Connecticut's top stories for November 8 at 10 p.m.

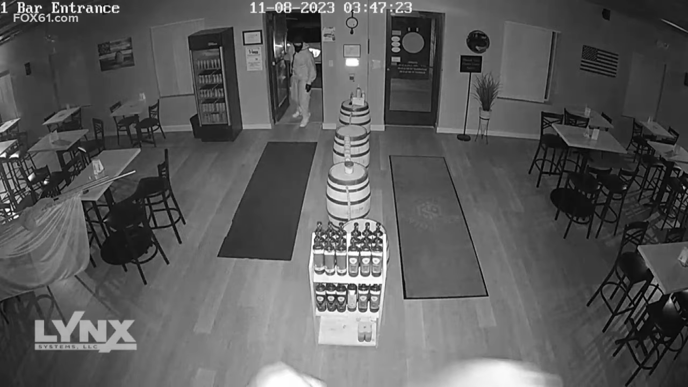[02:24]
and actually put holes in the door came up with their arms and unlocked the door so made a very easy entry came in and they were extremely strategic video shows two men entering the business with another as lookout at the front door ultimately they came in